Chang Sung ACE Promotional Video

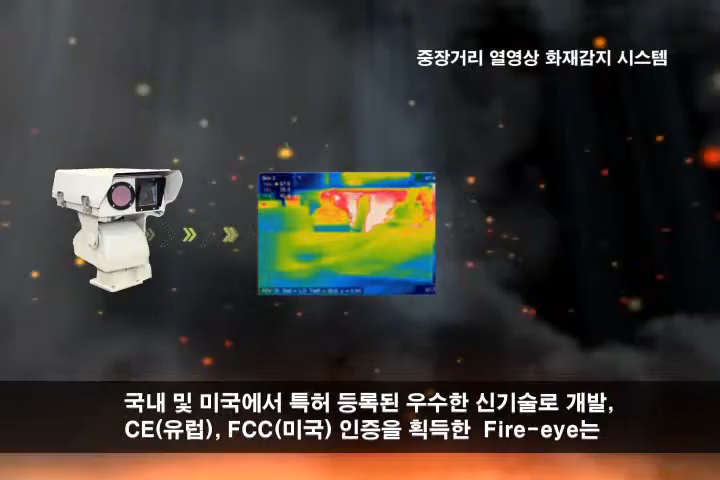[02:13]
This innovative technology, FireEye holds a patent in Korea as well as in the United States and is certified by CE, Europe, and FCC, USA. FireEye is a unique infrared camera system that